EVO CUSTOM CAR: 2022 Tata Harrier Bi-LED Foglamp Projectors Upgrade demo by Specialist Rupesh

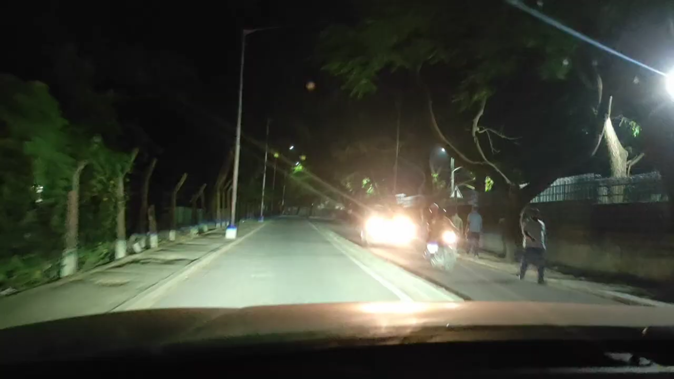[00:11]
सो ये है फाइनल लाइट आउटपुट जो बाई एलईडी में प्रोजेक्टर लाइट फोगलेट में लगाया।
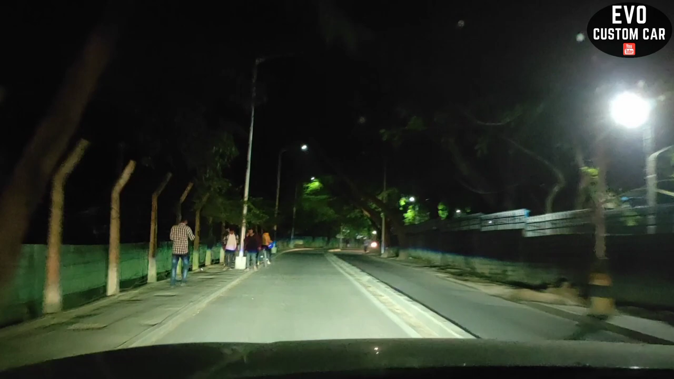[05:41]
ये सिर्फ अभी लो भी मॉन है, इसका हाई भी मॉन करते हैं। सो ये है हाई बीम। सो हाई बीम जैसे ही ऑन करेंगे, हेडलाइट में हाई बीम के जगह पे जो हम ग्लो पंक का एलईडी लगाए हैं वो भी ऑन हो जाएगा,
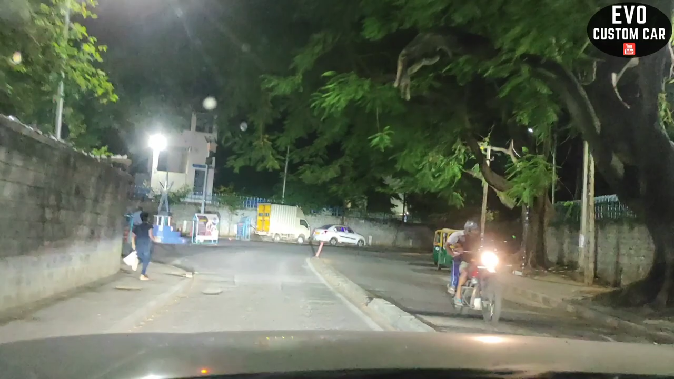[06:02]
और जो बाई एलईडी हम फोग लाइट प्रोजेक्टर लाइट